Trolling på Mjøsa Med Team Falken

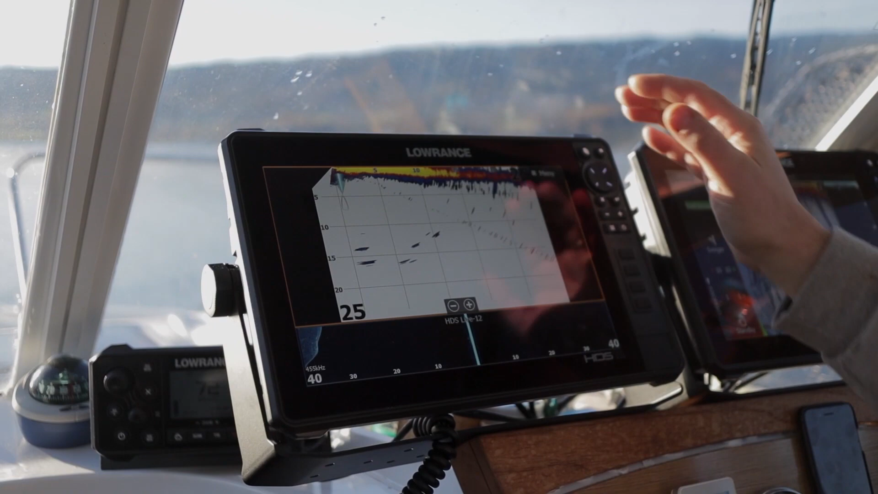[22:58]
På skjermen der så kjører vi livesight. Som jeg tidligere snakket om, så
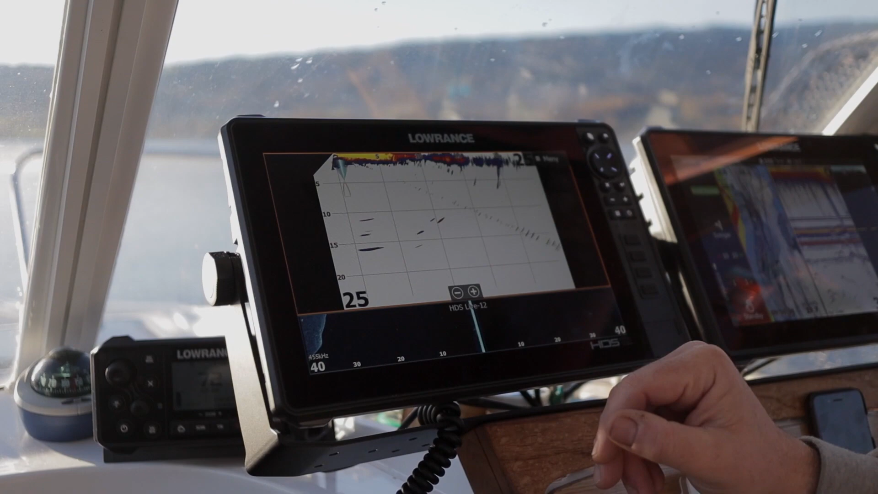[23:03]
ekolodd gir deg signaler om hvor sjansen kanskje er større og hvor du bør fokusere feskingen din.
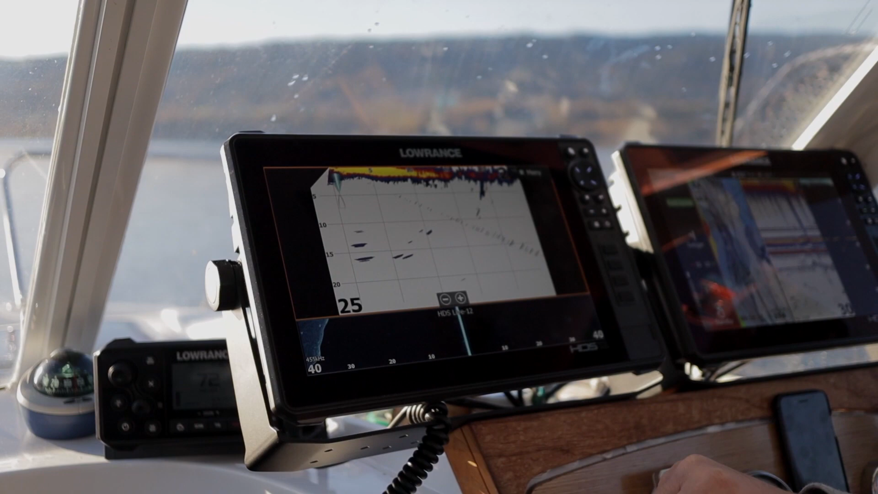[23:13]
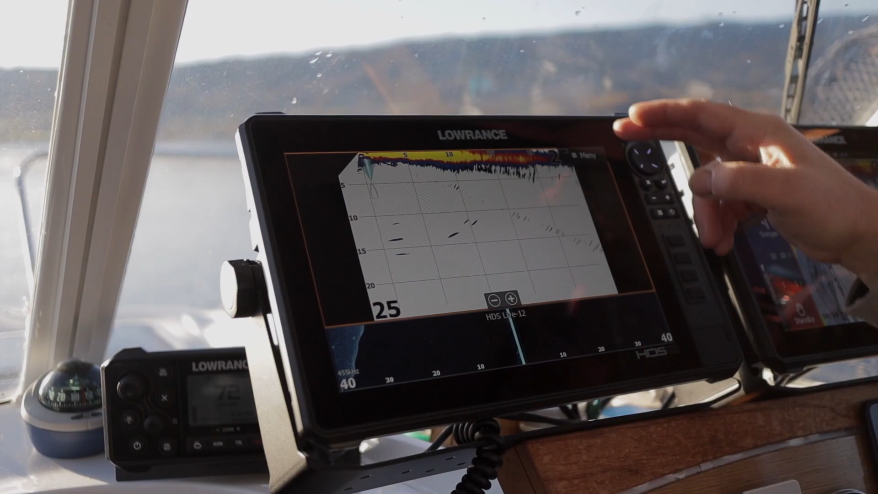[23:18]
Mens livesight som da skjer her, main er faktisk også kan hjelpe deg med å fange fisk.
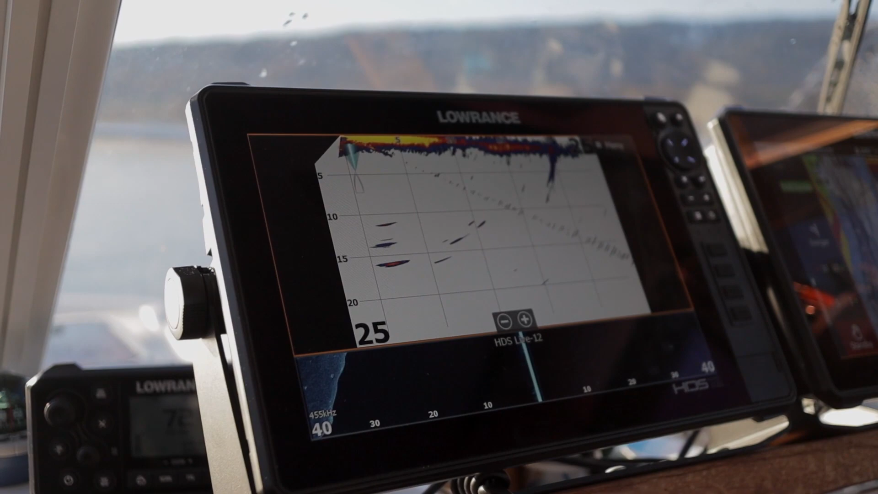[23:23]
Hvis vi nå ser på skjermen sånn som jeg har den,
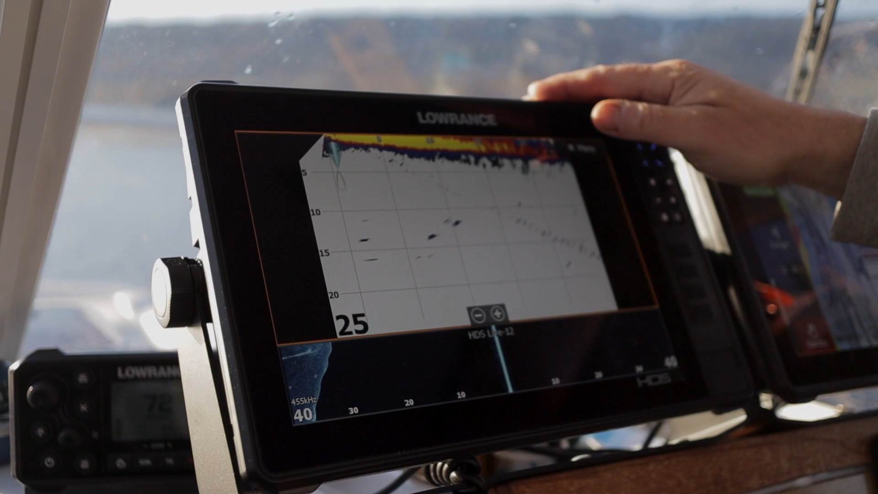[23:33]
så kjører jeg forward mode, men svingeren er montert motsatt vei,
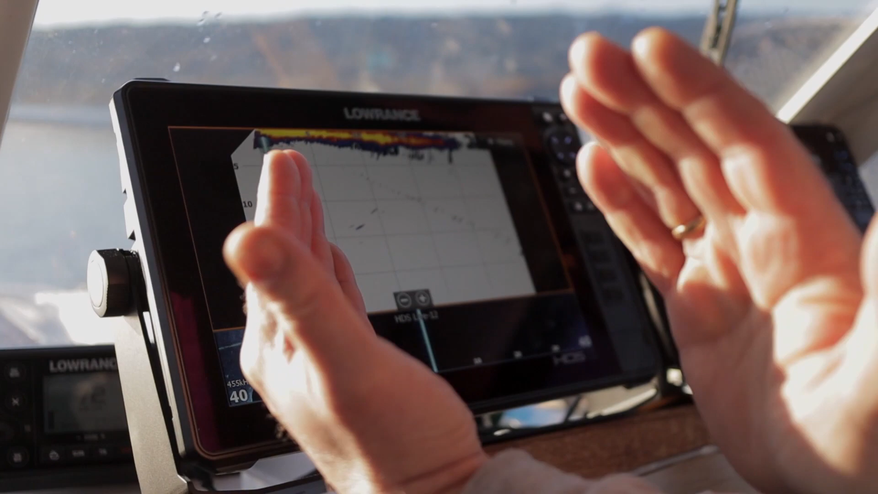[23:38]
sånn at vi faktisk ser bak båten.
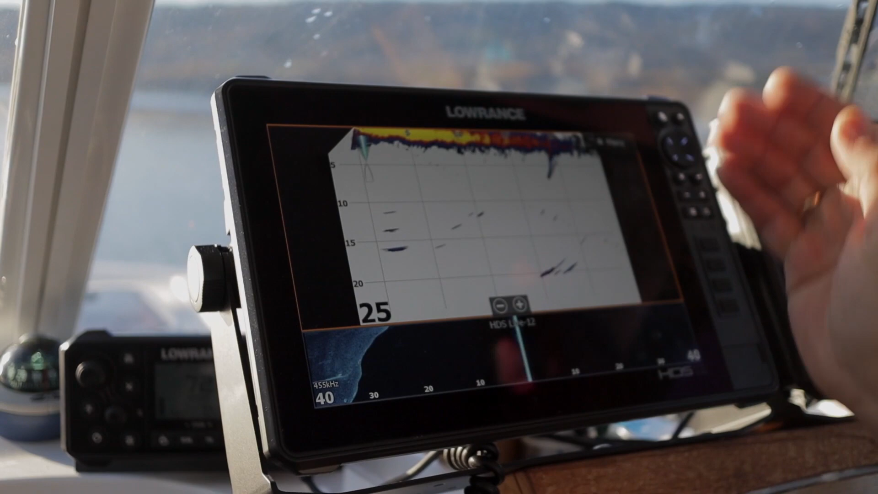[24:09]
Så jeg stepper opp det, så det blir som en, ja, kaller en trapp, eller en steam, eller hvordan du velger å se.
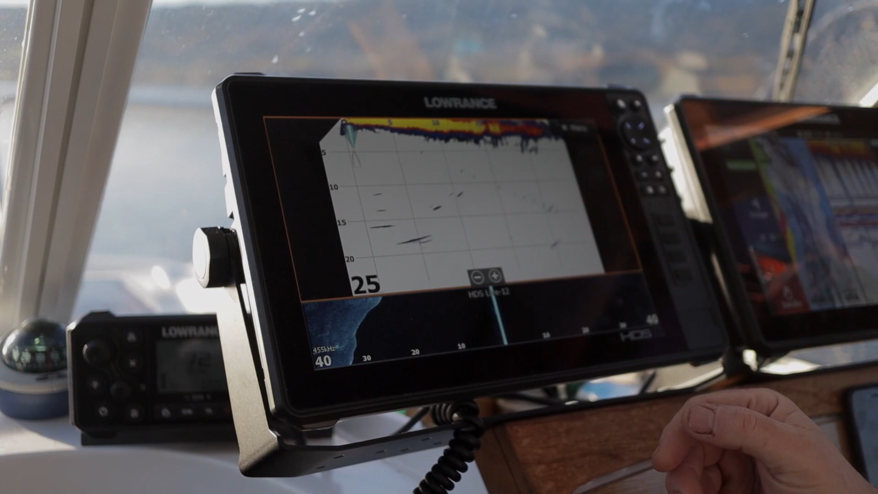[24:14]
Det vi ser her, det er fisk som passerer. Det er ikke alle fisker som er interessert.
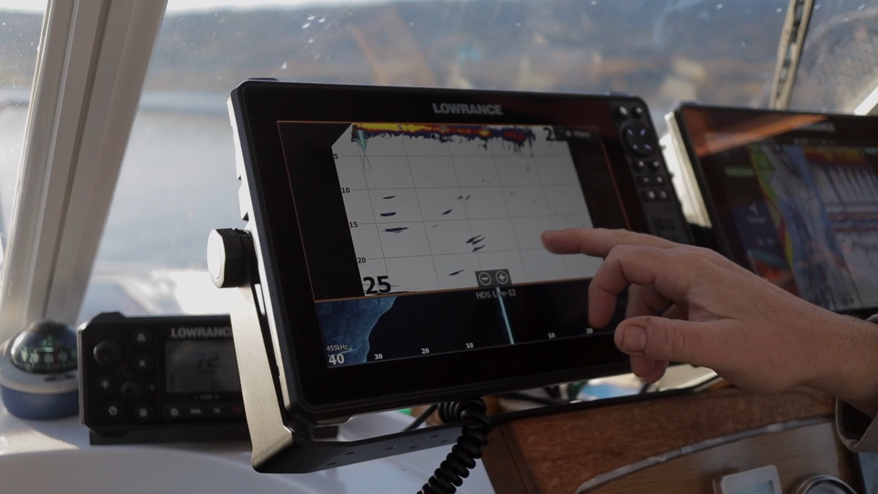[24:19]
Det kan være bete, det kan være
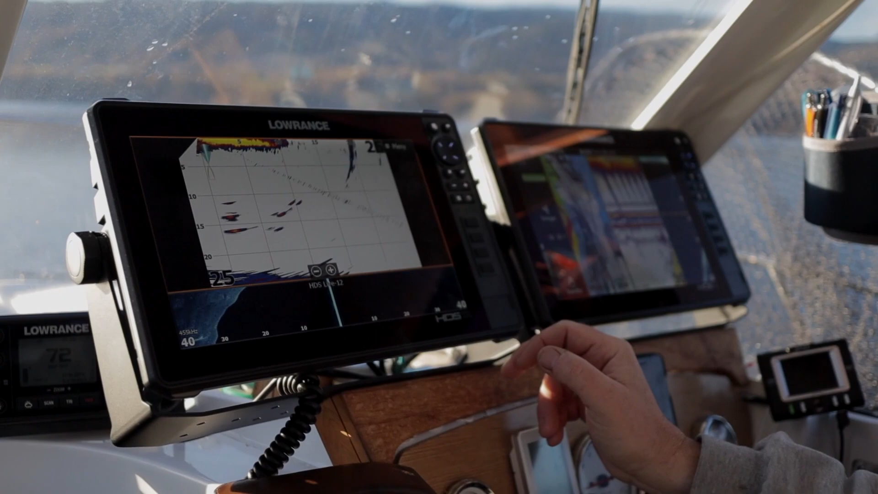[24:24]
andre typer av fisk, umulig å si. Det som kommer opp her nå, det er bunn.
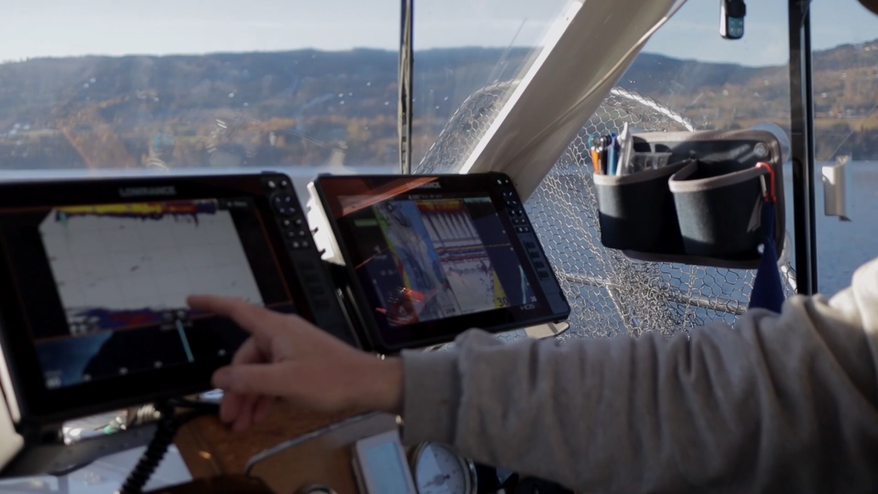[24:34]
Under her. Det du kan se da, med å bruke livesightene, her kommer det forresten en fisk.
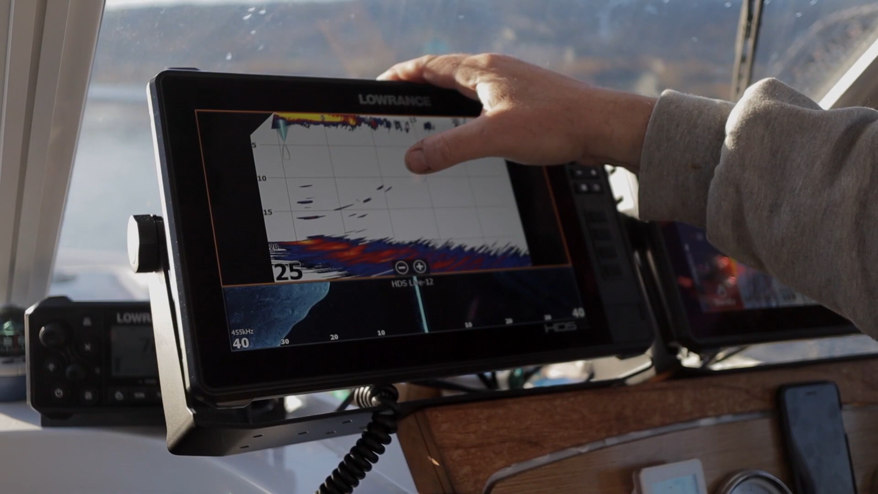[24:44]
Skal vi se om den er interessert. Den går opp.
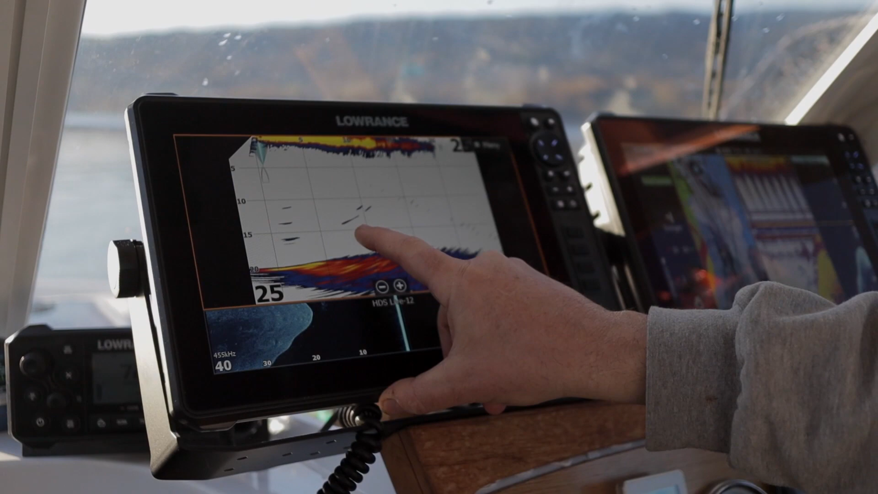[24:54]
Og den tok ikke. Det er litt usikker, det er mulig han ligger der fremdeles. Han ligger på bete fremdeles. Det er jævla kjekt sånn som er her oppe i taket. Jeg har speil, ikke for at jeg er glad til å speile meg.
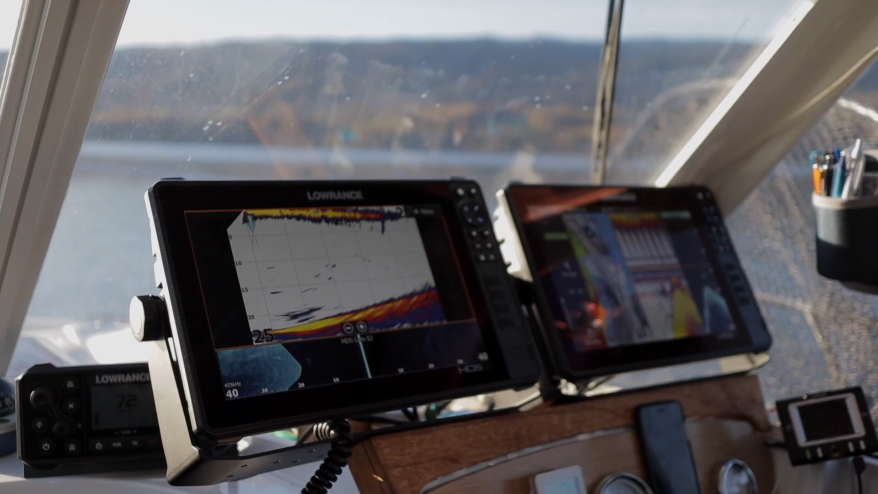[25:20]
Men jeg har også full kontroll på stangtuppene. Uten at jeg trenger å snu meg. Den fisken, den gikk.
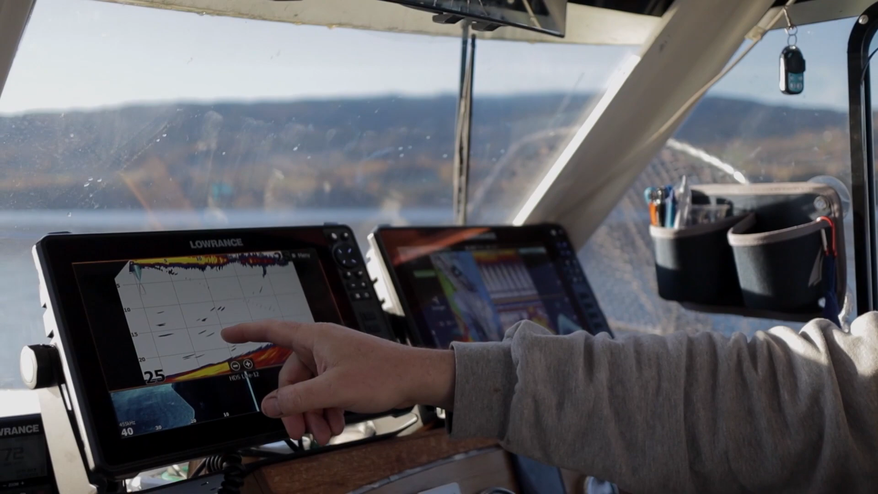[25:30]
Den var ikke, ble ikke lokket av vårt bete. Her ligger det en ny igjen. Der kommer det inn en fisk. Står en her.
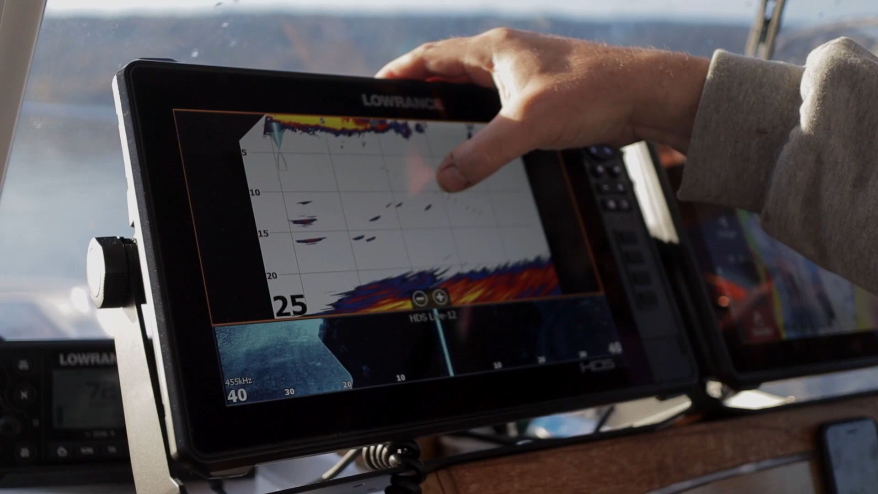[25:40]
Så kommer det en inn. Er det noe snart? Det gikk en ned. Han passert utenfor kona. Men i og med at jeg kjører med agnfisk, så ser vi helt tydelig at agnfisken går.
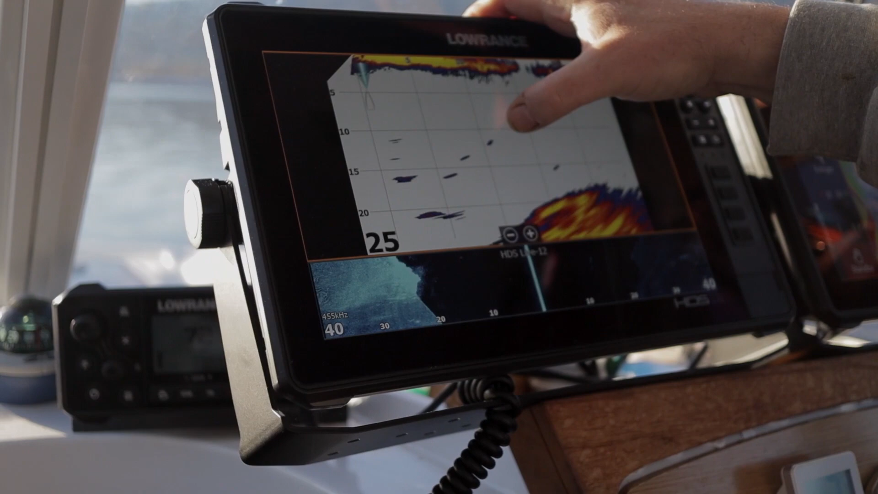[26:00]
Ser agnfisken går. Den prikken du ser foran agnfisken, det er faktisk svivelen.
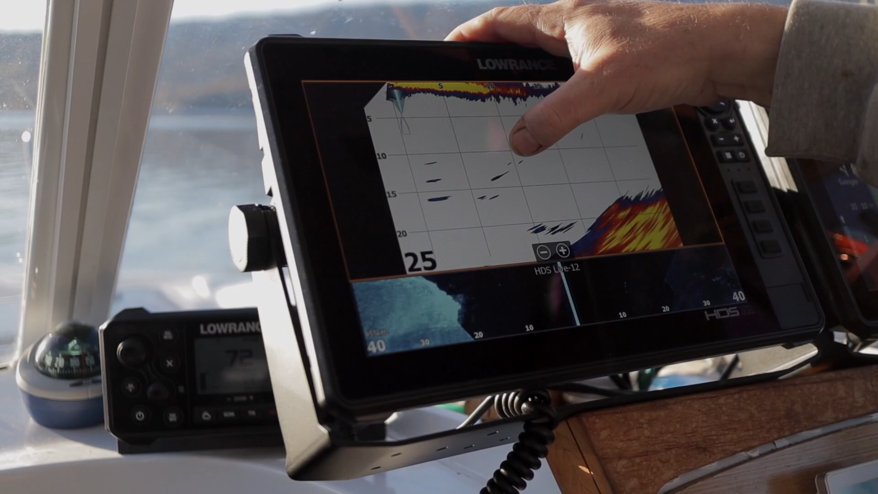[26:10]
Så du er på det nivået at du ser svivelen foran agnfisken. Og nederst der så henger det da en flasher med en agnfisk bak.